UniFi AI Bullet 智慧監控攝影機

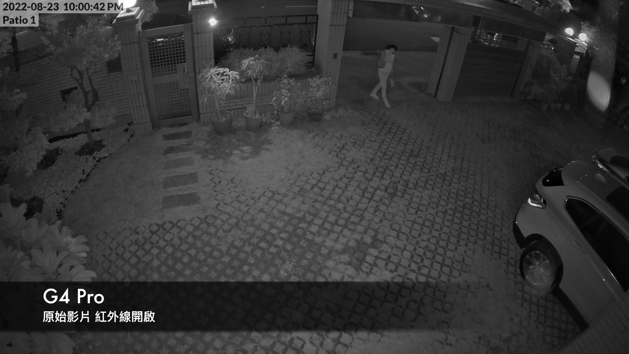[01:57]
外線啟動夜間攝影的敏銳度比G4 Pro要來的低影片中